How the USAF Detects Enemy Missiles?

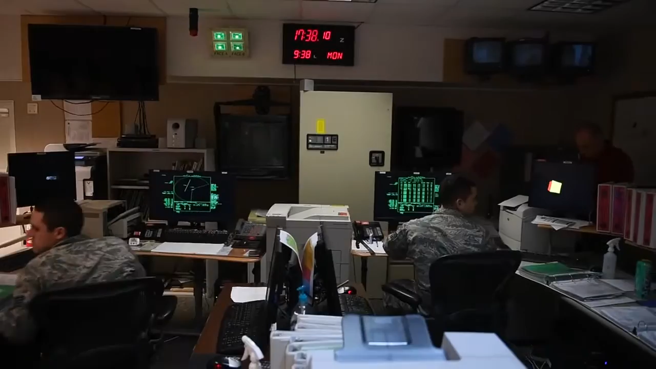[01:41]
So this radar using our system we can track something the size of a softball at 3,000 nautical miles and we can track multiple objects at the same time.